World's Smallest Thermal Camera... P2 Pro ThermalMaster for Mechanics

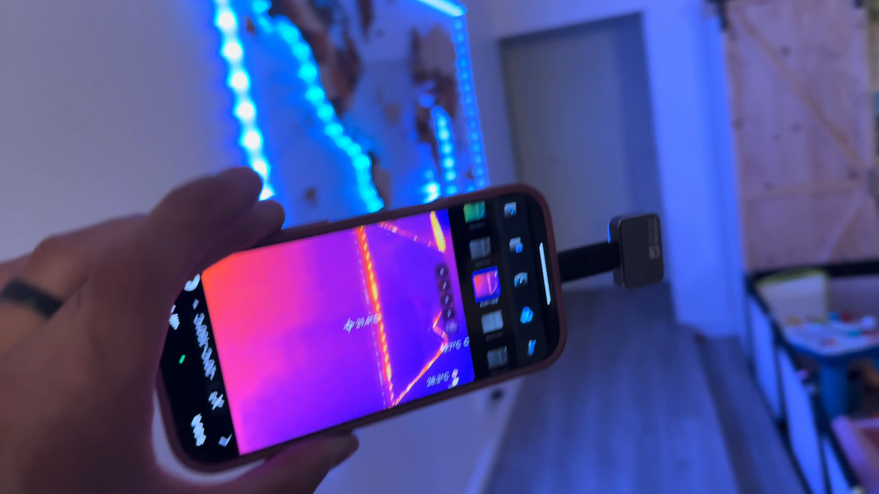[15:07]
so you got some led lights on this map here that's getting kind of warm too
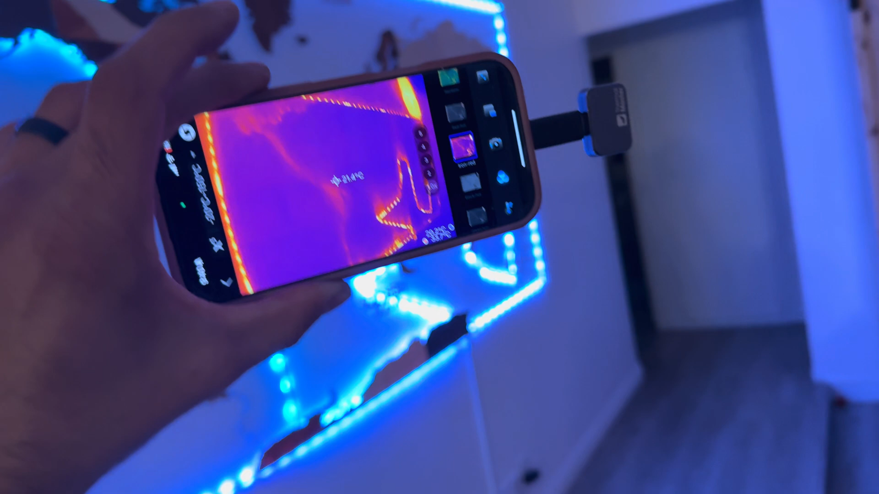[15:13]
like that and you can actually see on the floor you can
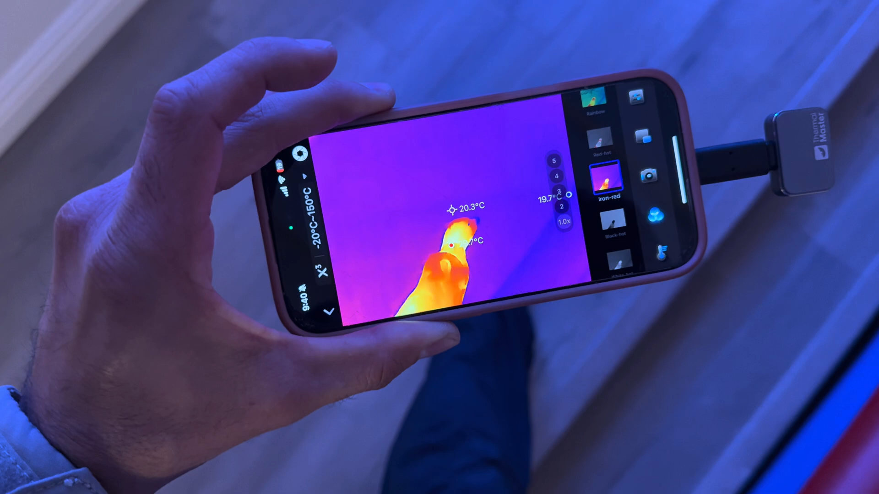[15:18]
On screen: spot 20.3°C
see the footprints that i've been walking on
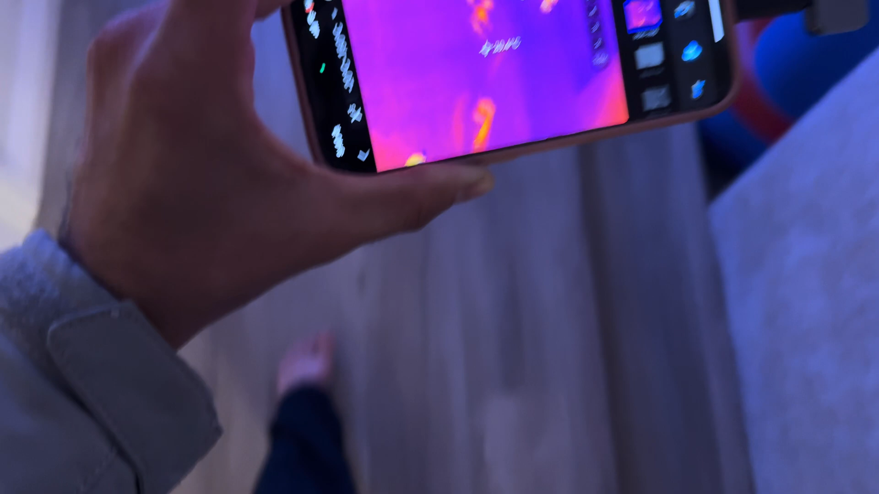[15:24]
so kind of cool there too